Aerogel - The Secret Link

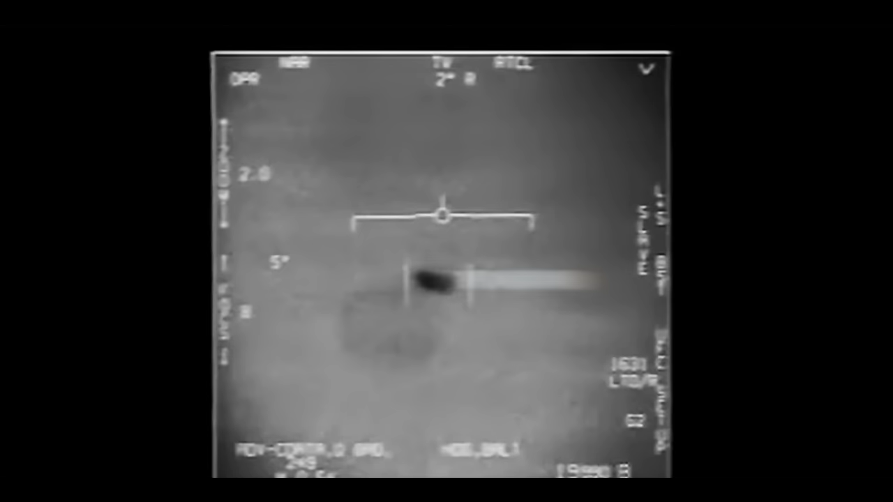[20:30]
And some of the sightings that David Fravor and others have said on the tic-tac-shaped object was there looked like antenna or protrusions coming from one side of it, maybe on the base.